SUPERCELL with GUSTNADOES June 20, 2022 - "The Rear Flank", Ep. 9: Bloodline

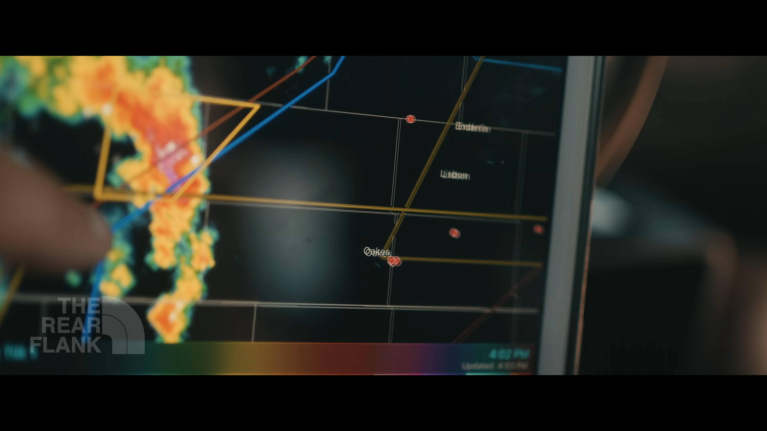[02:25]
We're right here. It's coming right at us, you know?